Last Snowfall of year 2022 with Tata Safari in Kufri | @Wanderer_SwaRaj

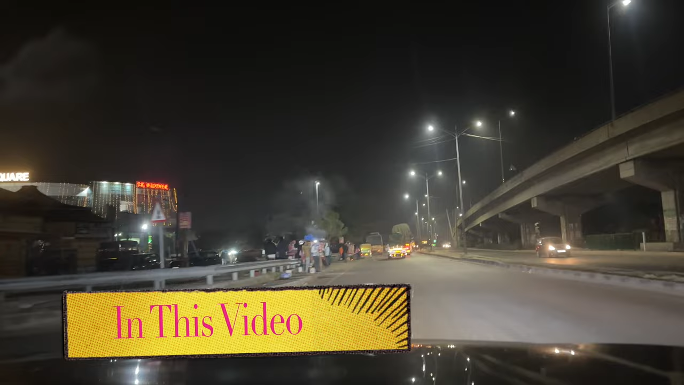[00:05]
हम लोग देखो यहां पहुंच गये हैं और आप अब देख सकते हो कि देखिए सूर्वगवान निगलने वाले
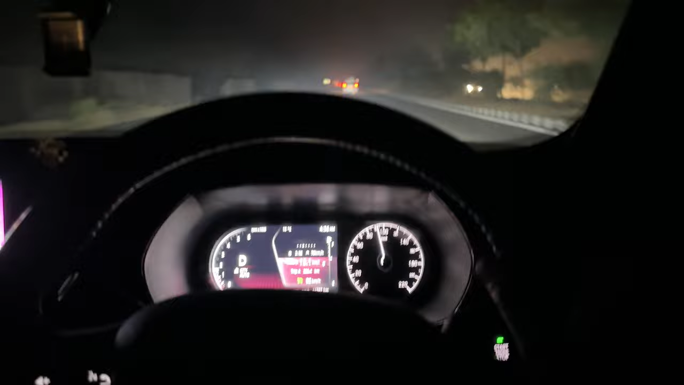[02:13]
अभी रात है आप लोग देखी रहे हूं अभी दोनों लोग सो रहे हैं कुछो भी और बीवी भी तो लोग आलाम से सो रहे हैं और हम चल रहा है अपनी स्पीड लिमिट में अपने अपना क्रूस कंट्रोल जो है वह सेट कर रख आ अल्रड़ी नैंटी टू पर नैंटी ट�
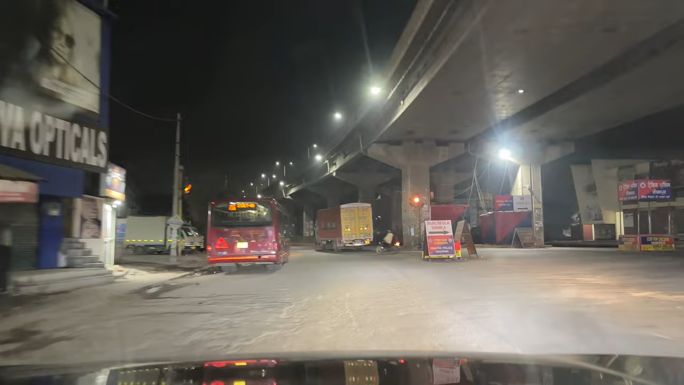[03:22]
पंचकुला शिमला के लिए राइट तो वो हमें ले लिया
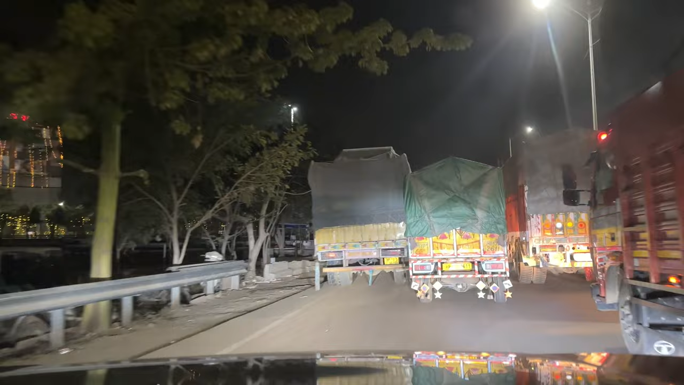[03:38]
अभी सुबा के सवाचे बच गया है और अभी भी अन्दे रही है बड़ हम लोग शिमला के तरफ जैसे मुड़ के थे तो पहाड शुरू हो गया है
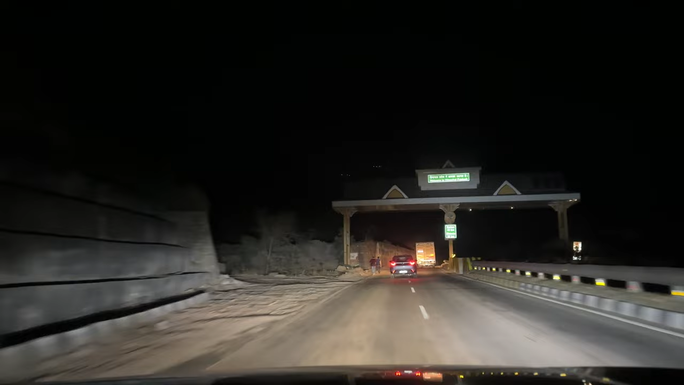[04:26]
कि हमांचल की तरफ पहुंच रहे हैं हम लोग देखो यहां पहुंच गया है